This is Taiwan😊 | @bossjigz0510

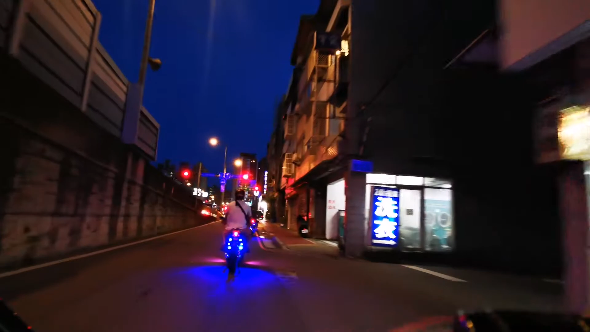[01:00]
Ito yung ano, papapalabas na kami ng main road. Ting sa area na to, dito na nagsisiksikan.
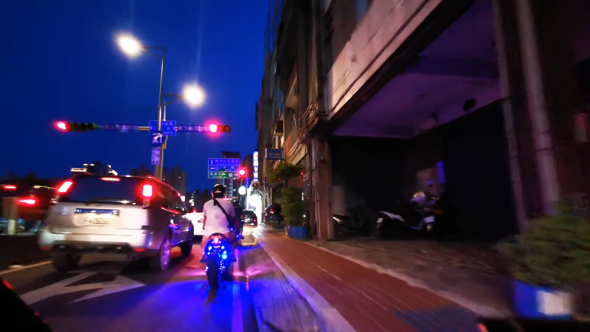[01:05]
Siksikan, konti lang naman. Yan, nauna na ako.
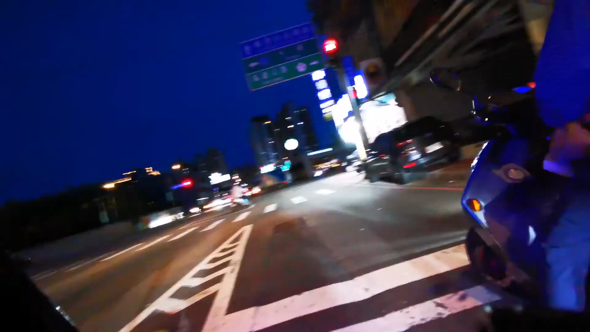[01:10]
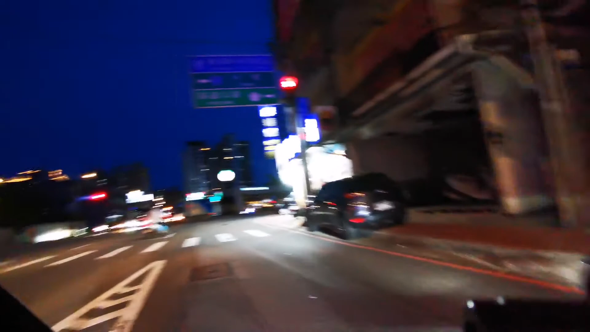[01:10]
Pag diniretso mo yan sa unahan doon, yan po yung papuntang ano yan. Lungtan Science Park. Pag left ka, putang Chongli na yan.
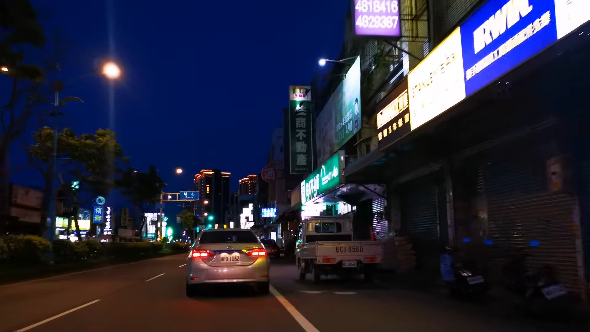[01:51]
Kasi ano ngayon eh. Ito yung pinaka peak hour. Mga from 5 PM to 8 PM. Talagang maraming sasakyan dito sa ano, sa kalsada na ito.
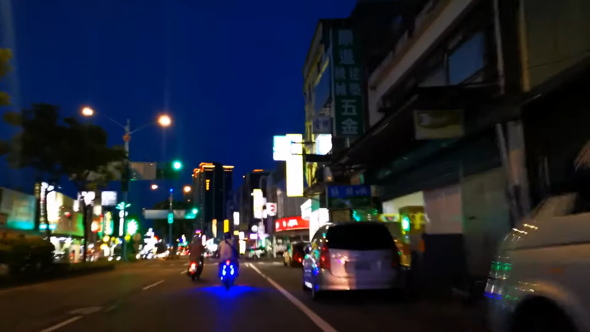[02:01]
Maraming nag-go yan from work. So from yung mga work ng 8 to 8, yan. Yung mga lumalabas, nag-uwian na. Bilis ni paring Gino. Guys, yan po ang itsura ng Taiwan. Nakikita niyo paggabi. So para siyang umaga pa rin. Paggabi, ang liwanag pa rin yan. Kahit gabi na yan, maliwanag pa rin talaga.
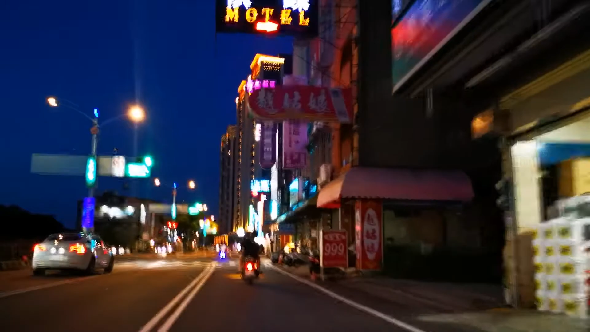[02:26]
Walang-wala kasi. Nakita niyo yung bili na yan. Yung ang tawag na bili. Ang tawag sa bili na yan ay ano.
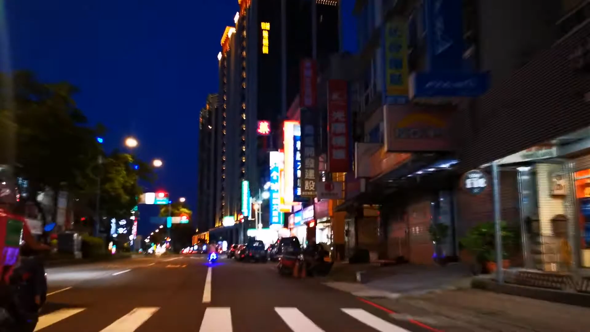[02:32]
Ano nga ba ang tawag sa building na yan? Nakalimutan ko tuloy. Isa sa mga magandang building yan dito sa Pushin.
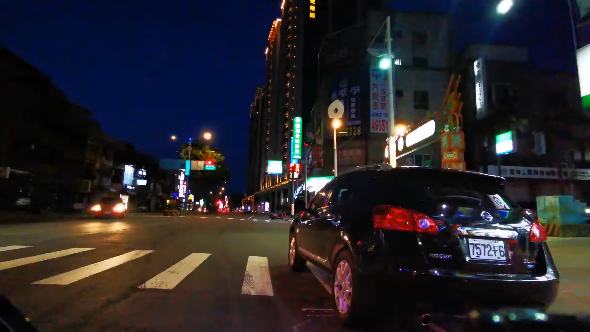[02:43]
So, now na nito tayo sa ano, sa Pushin. Malapit tayo sa Pushin Station. Pushin area na yan. Nakikita nyo paglagpas. Ang ganda ng belting. Yun, sparring. Sparring Gino yan eh. Actually guys, pupunta kami ng tayo kasi ibibenta namin yung effect na dala-dala niya. Titingnan natin kung mabibenta natin. Ibibenta natin ng 25K at ang buyer namin ay Indonesian.
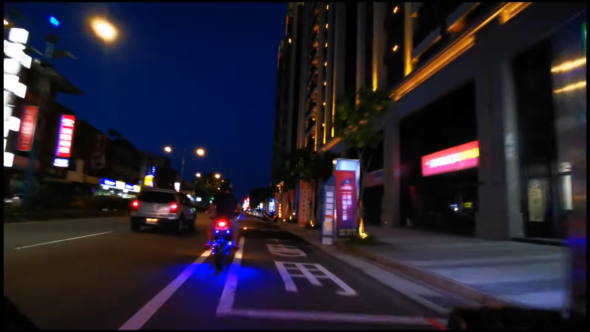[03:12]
So, titingnan natin kung hindi yun, ano, kung hindi ba tayo babaratin kasi yung ibang buyer, mga barat eh. Binabarat yung effect. Ang ganda, liwana. Kasi medyo malabo yung kasi nagtataktag yung screen ng aking, ano, CP holder. Kaya medyo malabo. Liliwanag din yun yan. So, malapit na po tayo sa Pushin Station. Paglagpas nito, kanyang Pushin Station. So, sa right side nun, mayroon doon ano.
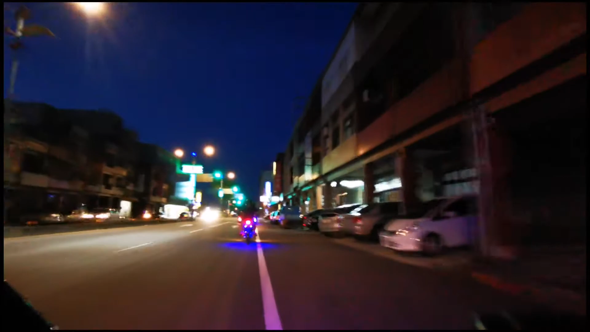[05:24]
hindi po tumotor ha, para for your information e-bike po, electric bicycle po yung dala namin, kaso kakaiba ang electric bike dito, mas mabibilis po sa motor kasi sinis-set up namin kaya bumibilis. Ito na, yes, nabibuild up na sa mga sasakyan kasi may malaking ano to, crossroad to dito ay crossroads Pry X
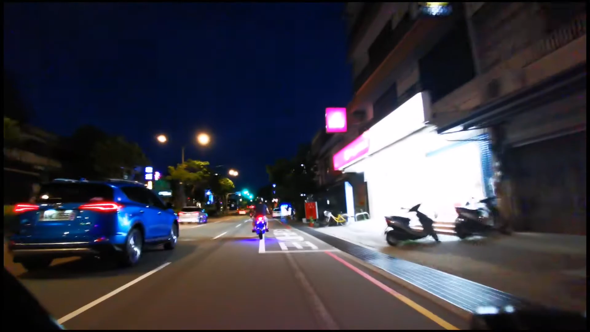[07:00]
Kasi ang guide ko eh, sinusundan ko lang sila. Alam ko kakanan dito eh. Kakanan, sabi ko na eh, shortcut. Ako, madilim ang daan na to.
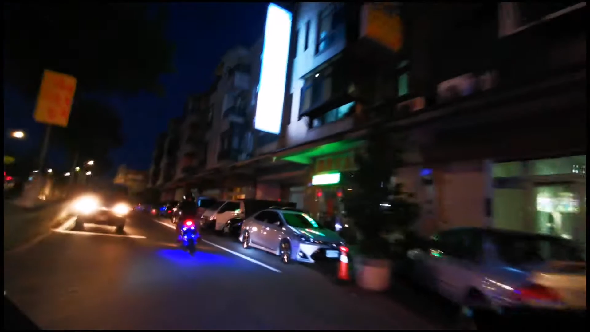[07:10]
Dito medyo madilim ang daan kasi ilan lang din ang nakakaalam sa daan na to. Kaya walang masyadong dumadaan. Kaya paggabi, walang masyadong ilaw. Ay, maliwanag na pa pala. Tingnan natin sa unahan.
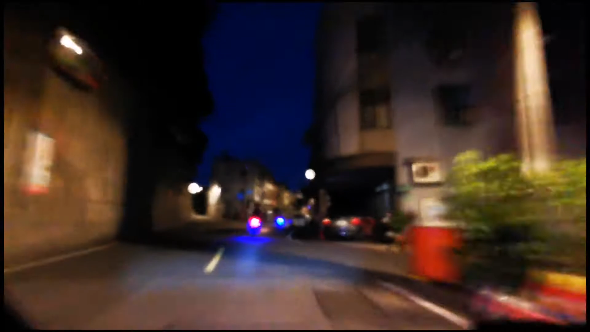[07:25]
Yun. Ito kasi parang ano yan. Hindi to main road. Yung tinanaan natin ngayon. Service road lang. Service road.
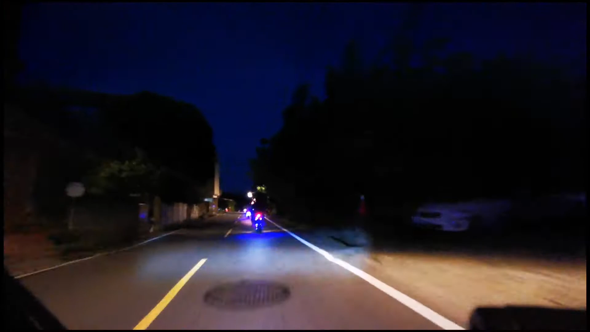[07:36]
Para lang sa mga taga rito.
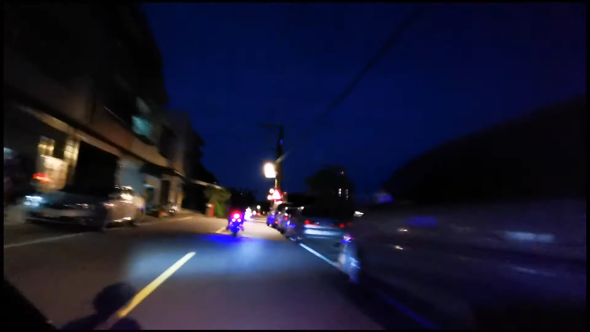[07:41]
Yung alam mo yung gian yan guys sa kanan ko. Ano yan dyan? Mga taniman. Yan. Mga taniman yan dyan. Kasi mahilig yung mga Taiwanese magtanim-tanim na kung ano-ano.
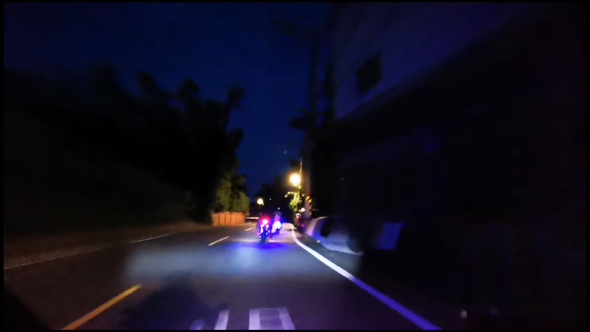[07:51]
Pa sa atin yung mga lupa nakatiwangwang lang. Dito yung mga lupa may mga tanim yan.
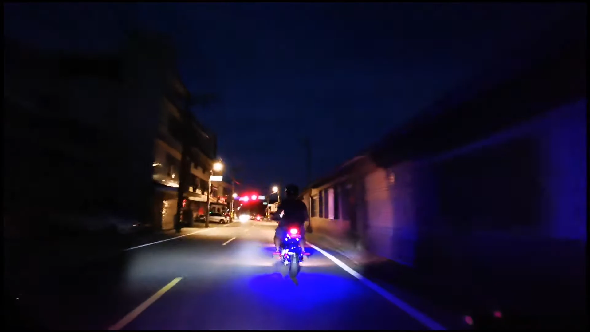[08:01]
Hello boss, tayo. Ganda ng e-bike niya, no? Binibintad niya, no?
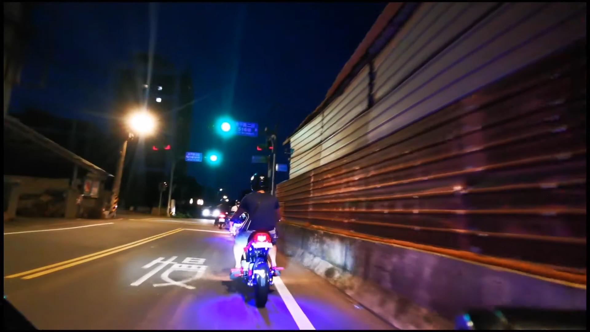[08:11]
Binibintad niya ng 32,000. 32,000. Pag pinadala mo ng Pinas, plus 8,000. Kasi 8,000 to 12,000 yung bayad dyan. Pag ipapadala mo sa Pinas. Hindi man tayo makapag-music. Hindi man dilim ang kalsada. Alo.
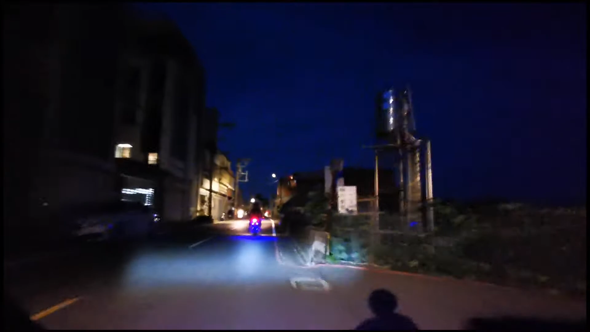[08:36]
Hindi liwanag ng ilaw, nakikita yung screen, yung haba, parehaba ng ilaw ko, yung haba yo.
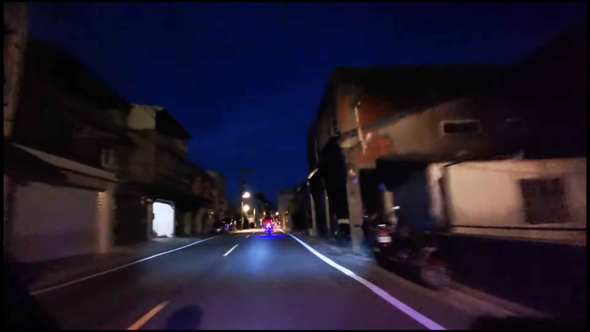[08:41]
Ang haba ng kanyang high beam. Bilis na, we're doing 60. 60 itong takbo na to. 60, 55. Yan. Yan yung mga takbo na yan. Oh, ano to? E-bike ha? E-bike lang.